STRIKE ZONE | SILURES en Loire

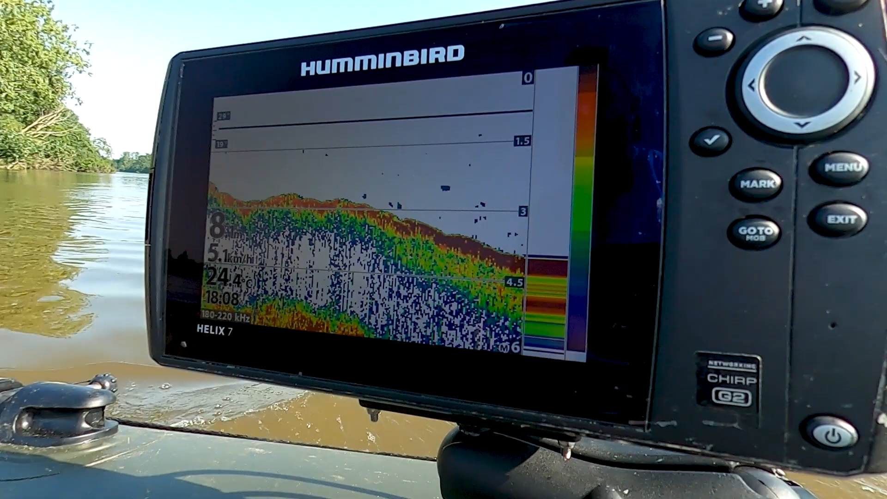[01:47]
je vais vous montrer tout ça donc on a un pont
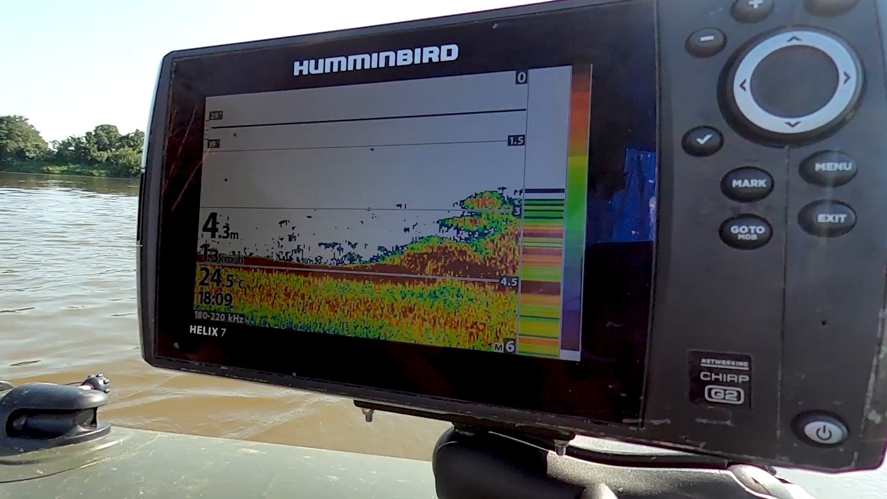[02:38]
On screen: depth 4.3 m, water 24.5°C
à la cassure qui remonte donc on passe de quatre mètres cinquante à trois mètres et là ici on va redescendre voilà on va redescendre à quatre mètres cinquante donc le montage c'est ici qu'il
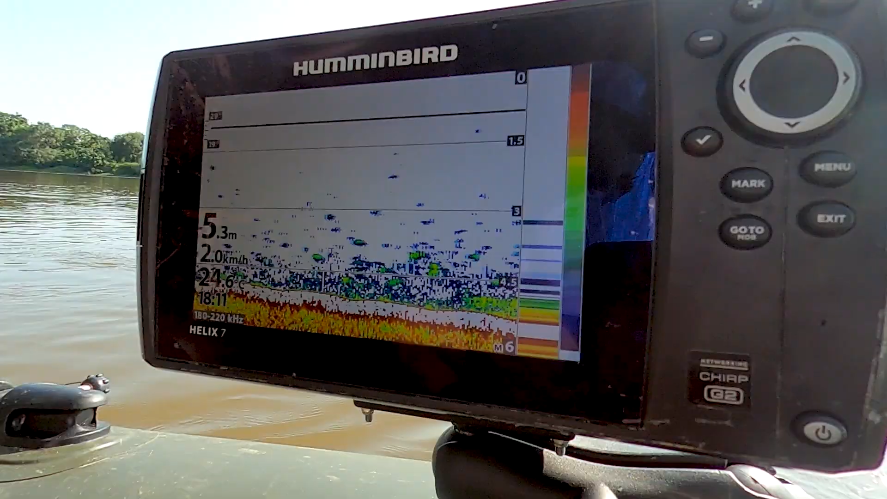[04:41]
On screen: depth 5.3 m, speed 2.0 km/h
contre on a une petite fausse il ya un petit creux qui descend jusqu'à 5 m c'est ça peut être une zone de passage j'ai pas
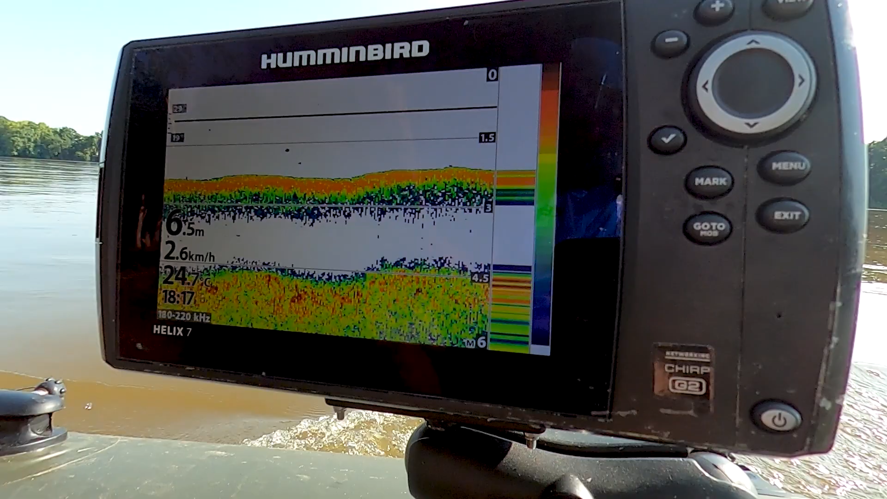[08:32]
On screen: depth 6.5 m, speed 2.6 km/h
le fond est quand même remonté à à peine de mètres si je continue encore plus haut on va avoir un fond jusqu'à 1 mètre 1 mètre 50 c'est les zones où est-ce que les poissons migrateurs vont venir remonter notamment les mulets et les cidures au